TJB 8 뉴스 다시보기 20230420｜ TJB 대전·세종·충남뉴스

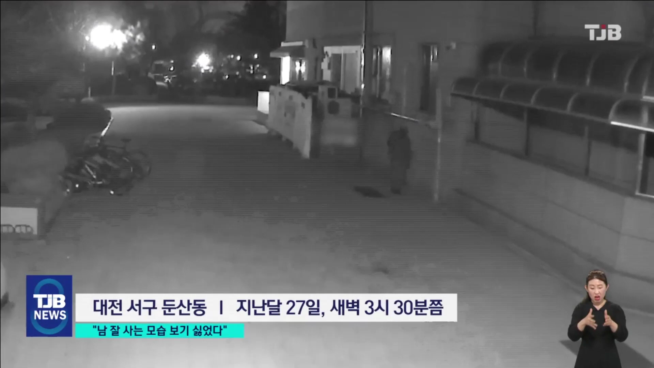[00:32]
검은 모자를 푹 눌러쓴 남성이 건물 외벽에 붙은 가스 배관 쪽으로 다가갑니다.